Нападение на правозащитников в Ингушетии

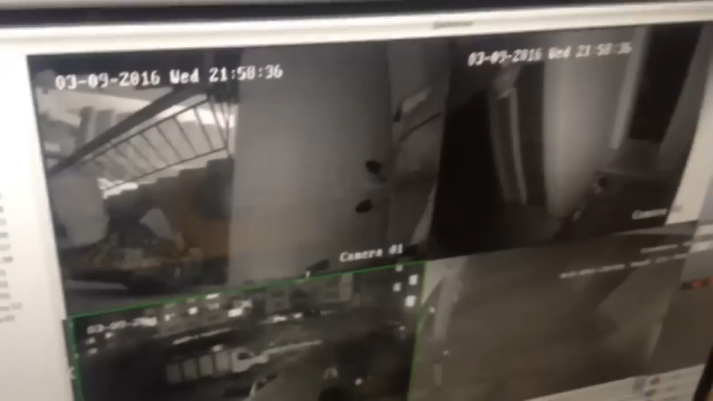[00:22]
ВООРУЖЕННЫЕ ЛЮДИ Запись прерывается после того, как один из этих людей замечает камеру и сбивает ее.